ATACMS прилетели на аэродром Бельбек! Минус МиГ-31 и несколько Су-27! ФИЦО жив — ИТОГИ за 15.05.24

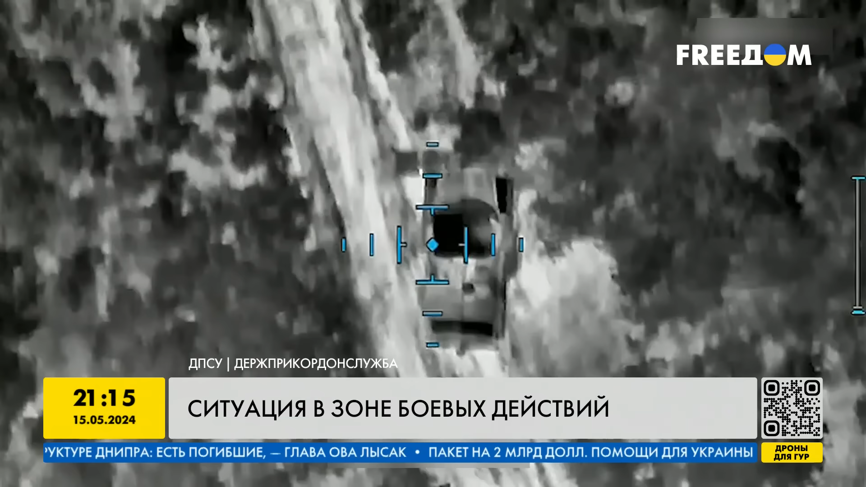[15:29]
Кроме того, спецназовцы Национальной гвардии Украины помешали российским оккупантам обустроить наблюдательный пункт на Харьковском направлении. Позицию захватчиков вычислили и поразили с помощью ФПВ дрона.
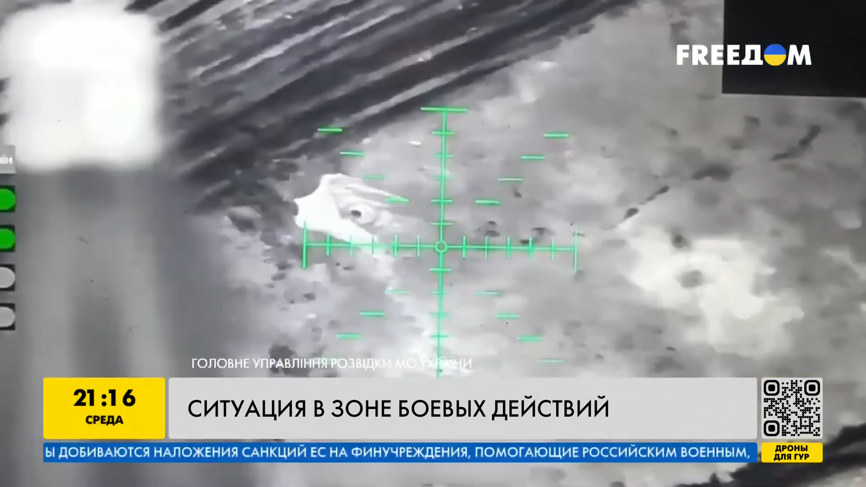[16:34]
В Донецкой области украинским пограничникам удалось уничтожить российскую радиолокационную станцию.
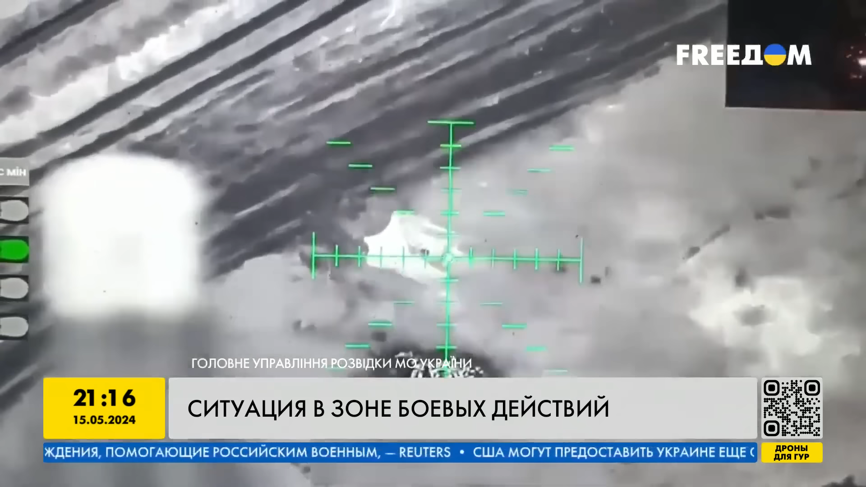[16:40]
Аэроразведчики обнаружили замаскированную боевую бронированную машину РФ.
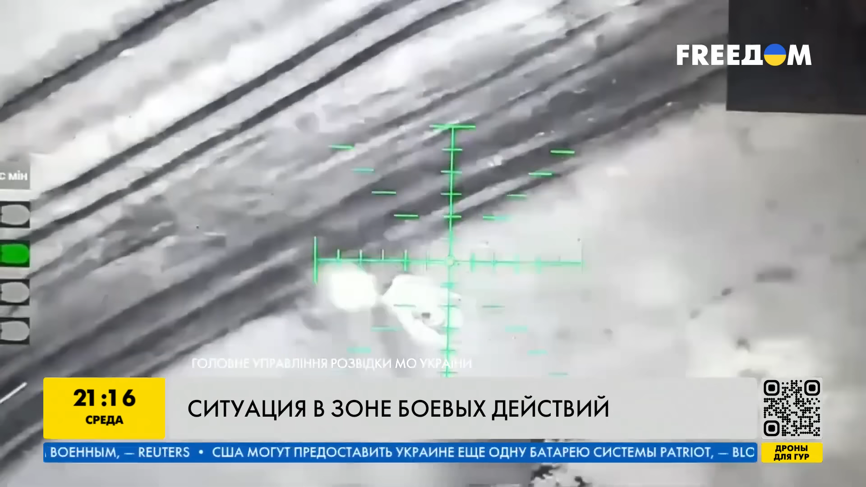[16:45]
Оказалось, что это комплекс артиллерийской разведки и контрбатарейной борьбы «Зоопарк-1».
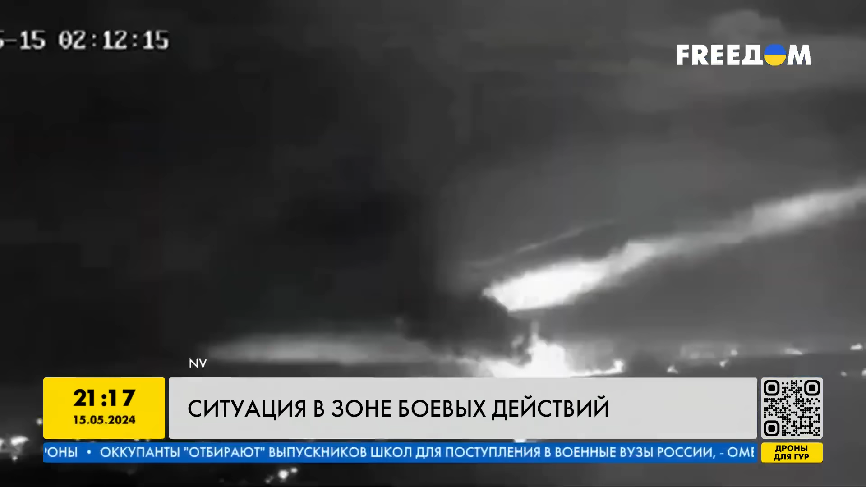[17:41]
При этом армия РФ несет потери, в частности, во временно оккупированном Крыму. Этой ночью под атаку попал аэродром Бельбек.